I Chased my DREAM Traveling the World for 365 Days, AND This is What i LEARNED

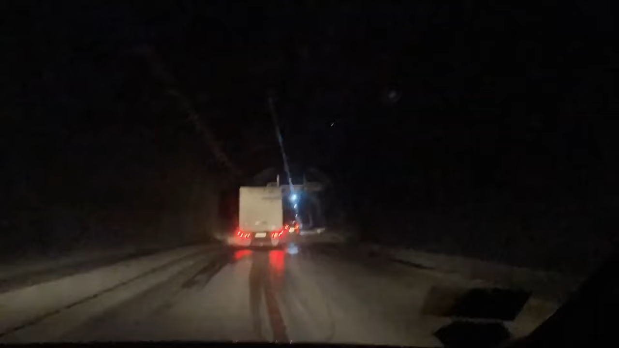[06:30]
Along the route, we had to drive over high mountain passes and go through all kinds of tunnels, including Istiklal Tunnel, also known as the Tunnel of Death. Constructed in cooperation with Iran in 2006, the 5-kilometer tunnel at 2,700 meters of elevation on the famous M34 highway had poor lighting, no ventilation, potholes, and occasional flooding, and therefore caused drivers all sorts of issues, resulting in numerous accidents and deaths.